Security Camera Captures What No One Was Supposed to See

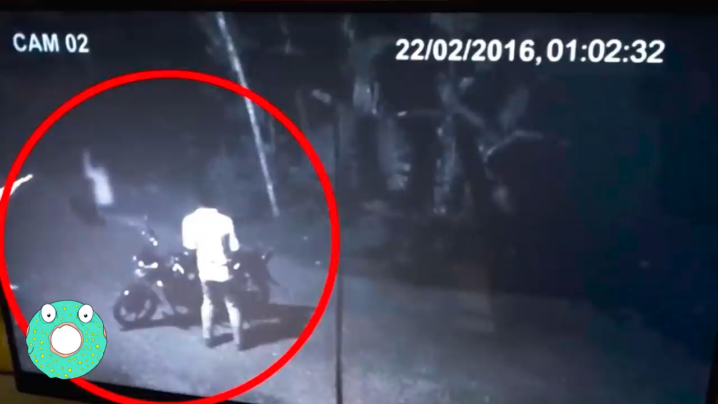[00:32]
ghost it was probably a pretty regular night on the job when someone turned their attention to this cctv screen and noticed something a little unexpected everything seems normal at first but
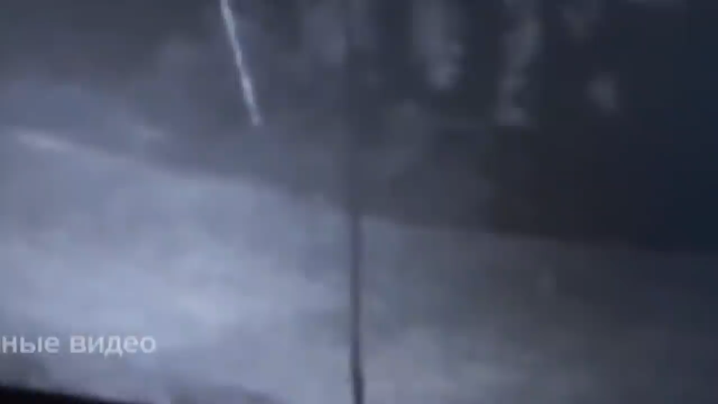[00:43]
just as this motorbiker is coming around the corner a figure appears in the light of the bike's headlight and not only
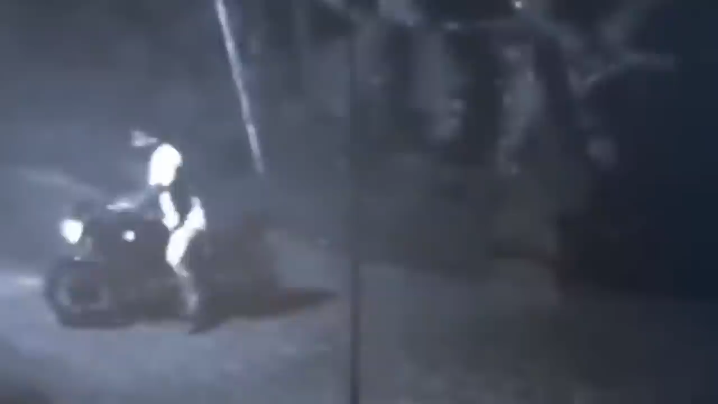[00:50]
is it seen on camera for a few moments before disappearing the rider even got off his bike seemingly stunned by the apparition that had just appeared where did it go then suddenly out of nowhere the so-called
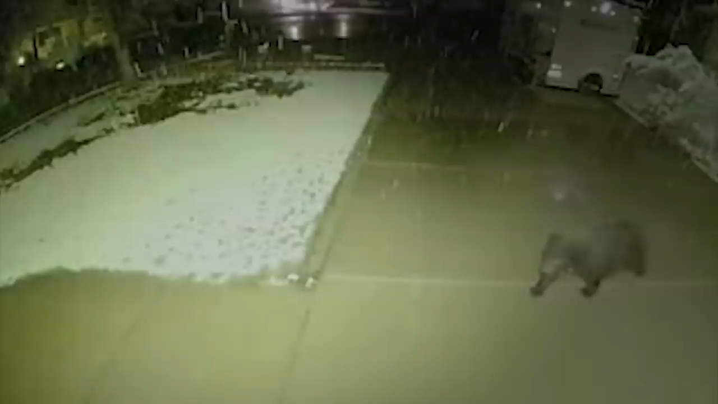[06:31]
and the little cub understands that it's time to follow but thanks to the homeowner's security camera this special moment had been captured for all of us to see
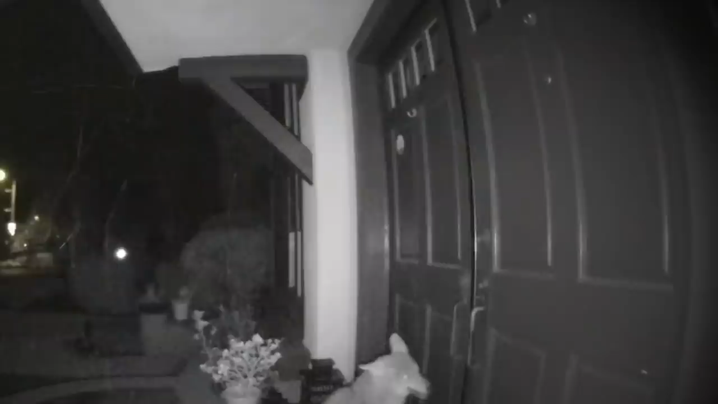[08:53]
of its pack which you can see in the background when it heard a loud knocking sound
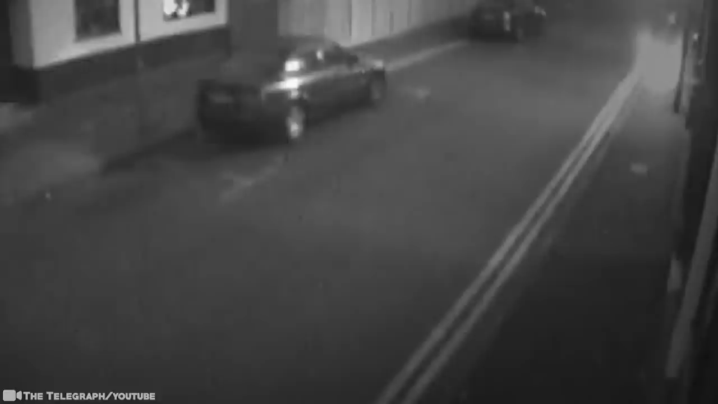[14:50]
this nightclub the bang was really loud it shook the building's walls and locals saw the flames outside followed by plumes of smoke as for this video the unidentified couple who appear in the footage of thursday's explosion can be seen walking briskly in the direction of the manhole first a plume of black smoke emerges from the ground followed by three or four flashes of light then
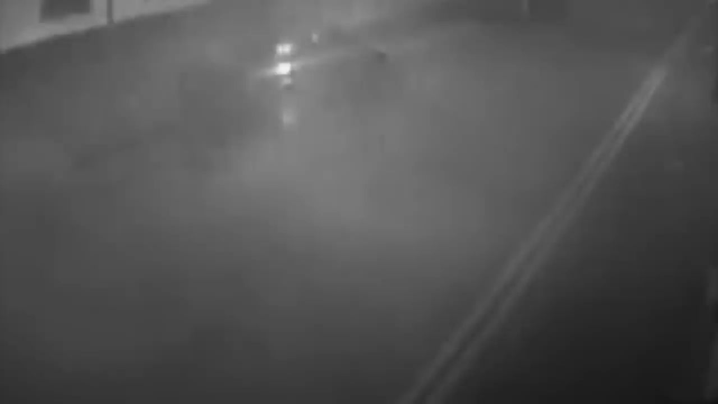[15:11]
gray smoke appears and the drama ends almost as quickly as it began the man puts his hand to his face in shock although he does appear to see the